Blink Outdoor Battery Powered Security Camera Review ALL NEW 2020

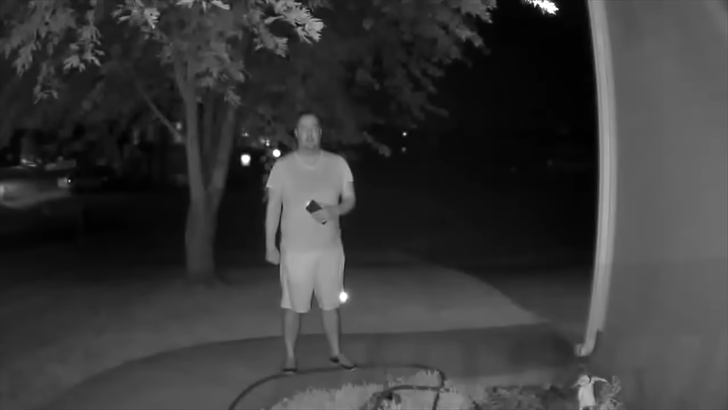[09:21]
And the audio quality is probably not any different than what you heard before. But this is on the regular level quality of video. Here's the night vision quality on the best mode. The best quality mode, and this is the one that's probably going to kill the battery quicker. So this is actual quality that you're going to see on best quality mode.